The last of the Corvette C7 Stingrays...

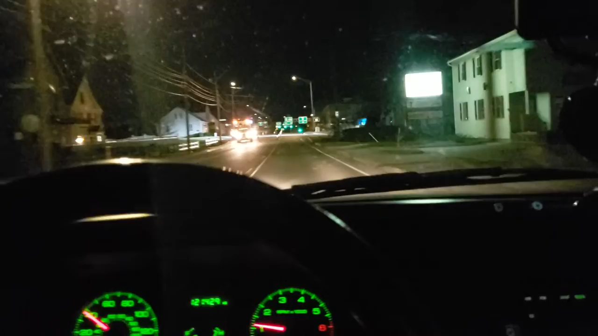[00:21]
c8 and uh here we are we haven't seen anything official yet and
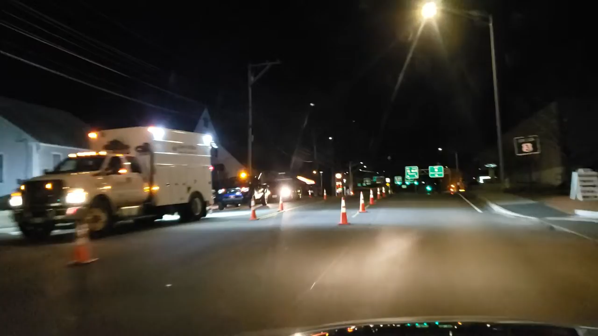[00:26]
now they're talking july but in the meantime you're driving through nashua earlier doing uber
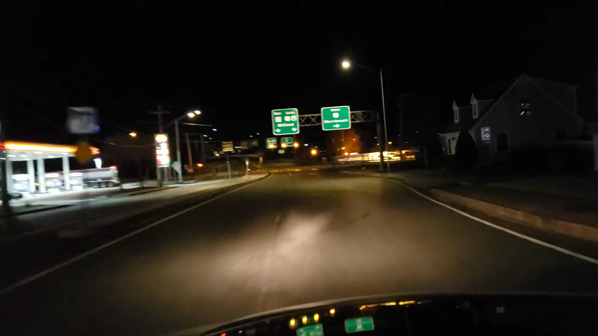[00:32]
look what we have here this is the uh the last of the c7s are on their way